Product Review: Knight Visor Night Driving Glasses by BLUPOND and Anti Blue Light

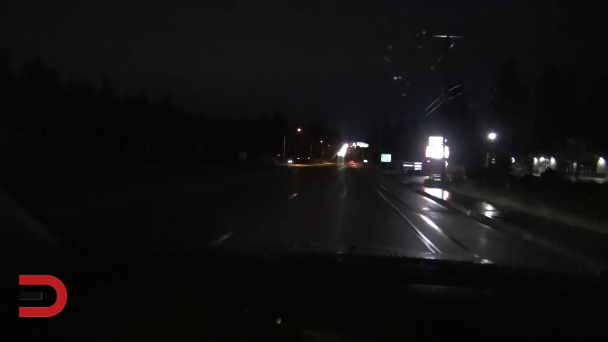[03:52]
neutralize harmful light for an enhanced more vivid driving experience the UV 400 polarized lenses are meant to protect your eyes from harsh and unexpected flashes from street lights headlights and reflections off ice and snow and to ensure clarity and control by transforming distorted and distracting light into a crystal clear view and
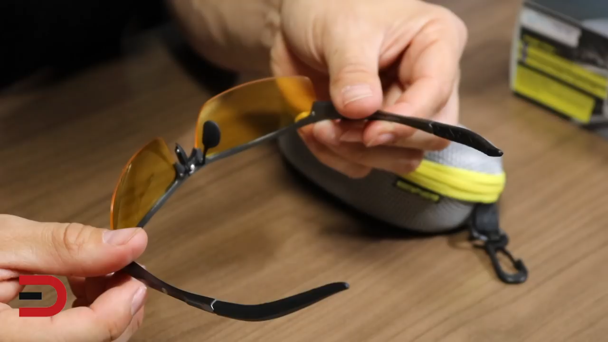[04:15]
these polycarbonate lenses are highly resistant to cracks and breakage I pulled over now because I found a really
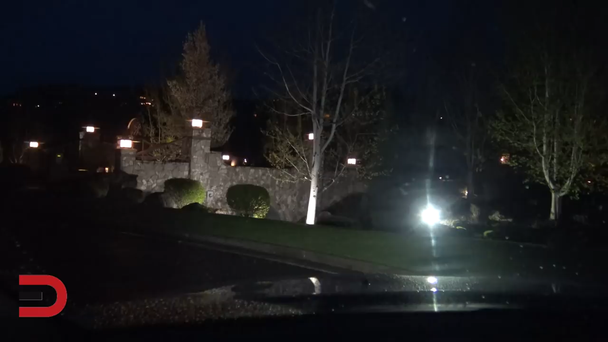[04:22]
good example of how these glasses work based on different types of lights you can see here these lamps on top of this brick wall here but over here looks more like a floodlight or what could be high beams on a car coming at you so taking the glasses now watch how that high beam or floodlight really gets minimized by these glasses
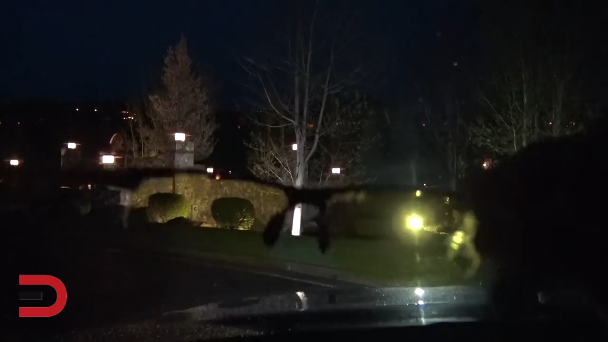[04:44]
takes away that glare big time see that so from that brightness and the glow really breaks it down now these not so much it really tense it down quite a bit from
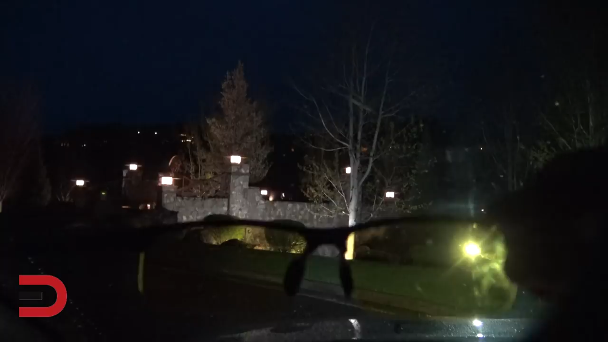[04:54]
the ones on the brick wall but when you go down to that floodlight what a big difference listen to this statistic according to the National Highway Traffic
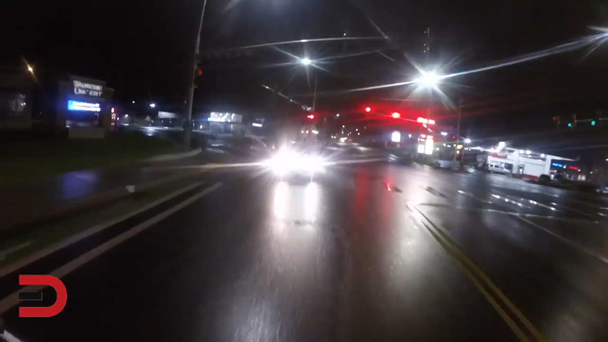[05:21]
glares from the oncoming traffic and really inhibit visual clarity and cause your eyes to become fatigued now if other drivers don't have their headlights adjusted properly which sometimes is the case maybe they have their high beams on that glare can easily blind you even momentarily which then can cause an accident so having glasses like these can be a big benefit so I think it's clear to say that these night visor driving glasses are meant to help you stay safer behind the wheel